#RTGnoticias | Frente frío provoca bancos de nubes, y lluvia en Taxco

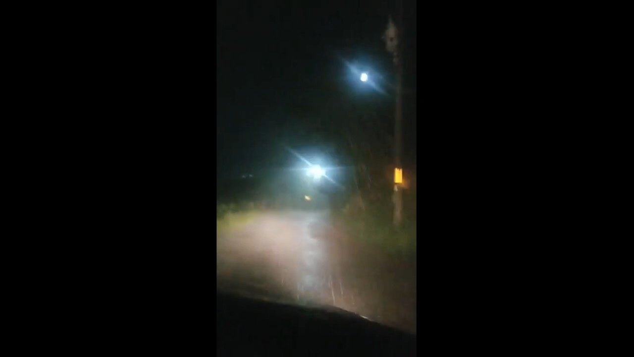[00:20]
Este fenómeno también estuvo asociado a bajas temperaturas y lluvias con algunas tormentas eléctricas que se sintieron en la zona urbana. En los caminos se notó la presencia de los bancos de nubosidad que no permitieron la visibilidad para los conductores. Por la mañana las bajas temperaturas continuaron junto con el cielo nublado y ante la amenaza de lluvias. RTG Noticias, Raimundo Ruiz.